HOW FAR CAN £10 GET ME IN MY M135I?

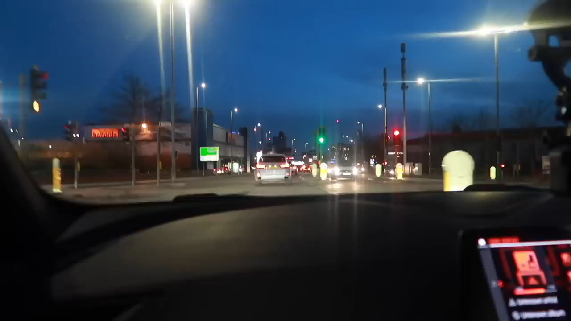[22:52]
Only thing is, look at the roads, man. They're poles everywhere. Man. There's going to be a few ruthless ones. I'm looking at this. Look at that. Remember when the cars were going back, the A-Class and the 1-series? Yeah. I started avoiding potholes then. Oh, yeah, idiot.